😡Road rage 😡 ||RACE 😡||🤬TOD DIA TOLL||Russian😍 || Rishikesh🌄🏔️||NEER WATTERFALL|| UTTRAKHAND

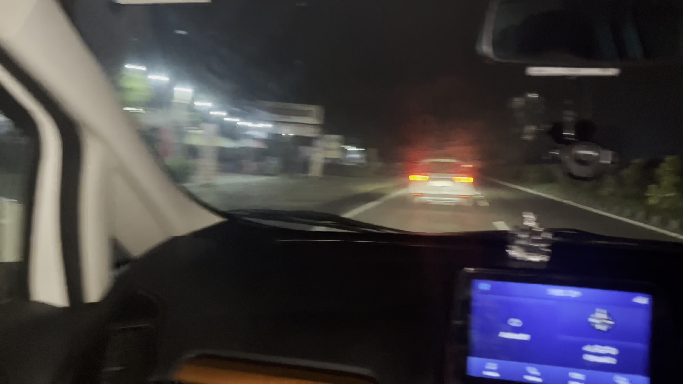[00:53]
तो भाई सीन है ऐसा, ये लग चुकी है ब्रेजा वाले से रेस।
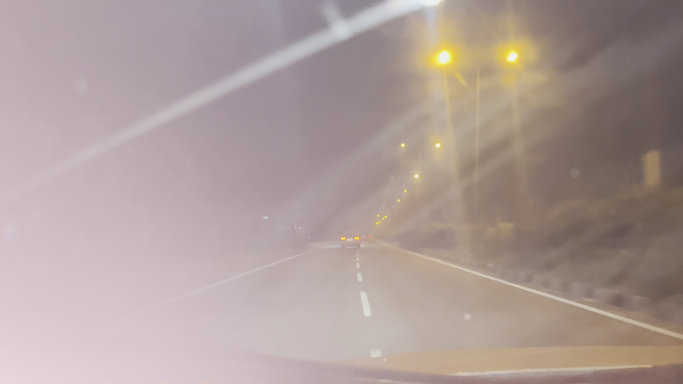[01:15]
ये ज्यादा स्पीड में आ रहा है, अपनी दिख नहीं रही। यहाँ पे रेड लाइट आ रही है, इसकी रेड लाइट ऐसी हो रही है जैसे। अरे बंद कर यार वो, डिस्टर्ब मत कर, बंद पिछवाड़े की तरह।